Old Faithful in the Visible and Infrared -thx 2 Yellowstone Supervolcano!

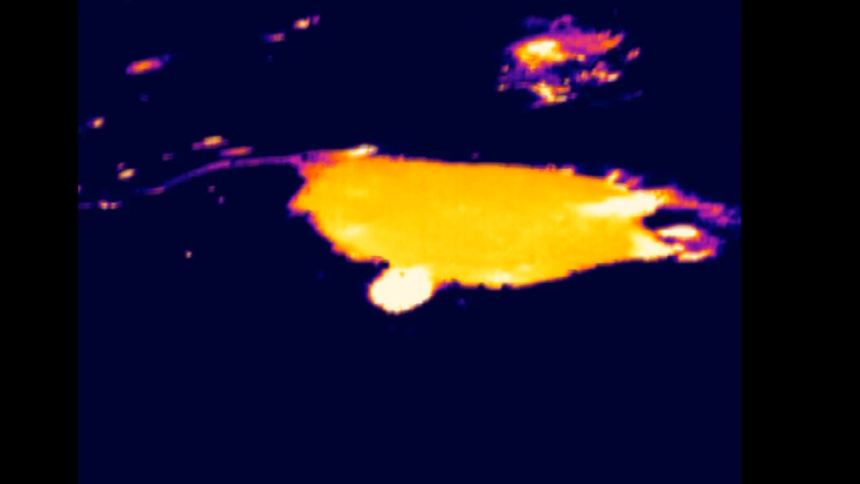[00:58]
and editing video is significantly more difficult than normal, so for the moment I'm just going to give you Old Faithful in the infrared.
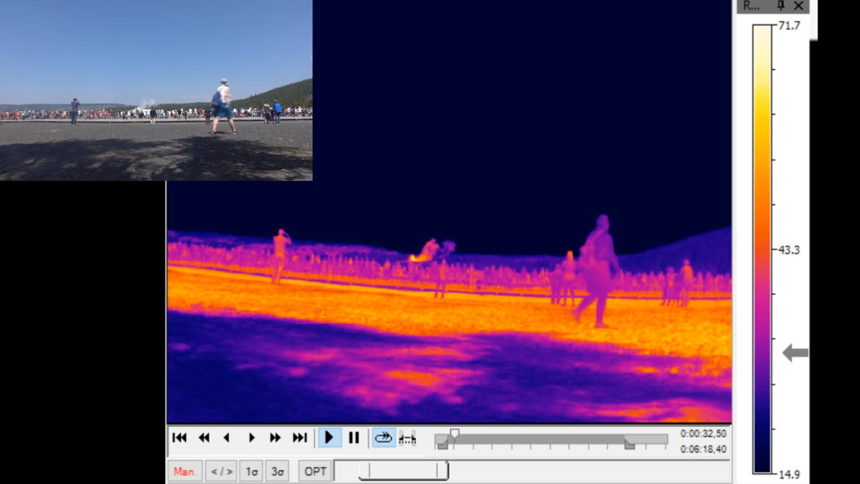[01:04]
And this is maybe one of the most interesting things to look for here, is what do you think is going to be hottest? The first water that comes out of the geyser, or the last? Enjoy. There we go.
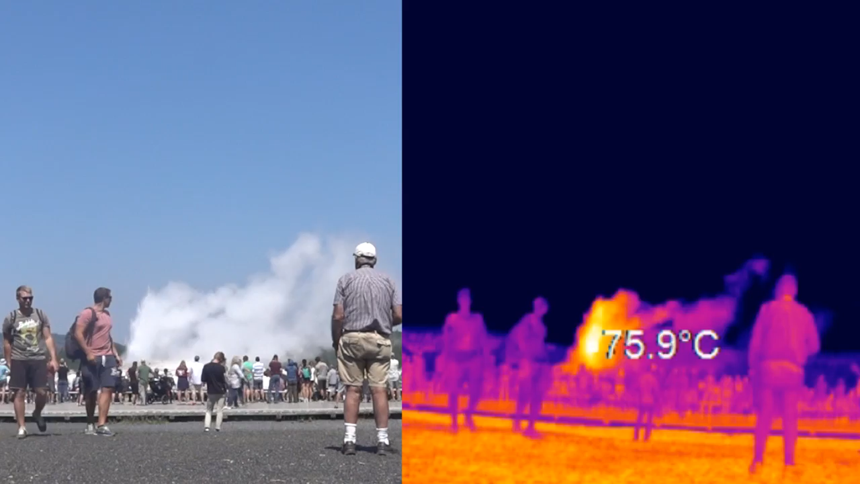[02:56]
On screen: spot 75.9°C
Incredible. Who would have thought it? Water at the end's the hottest.